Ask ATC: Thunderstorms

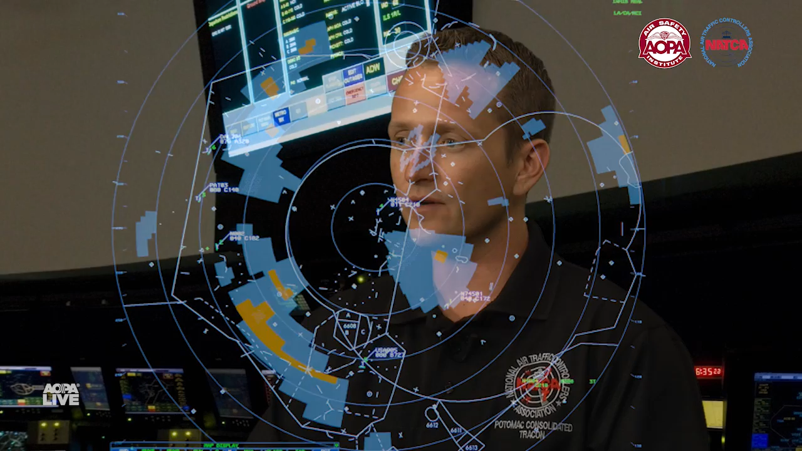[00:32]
An important difference, though, is the weather that's depicted on our radar is purely precipitation. It does not depict convective activity.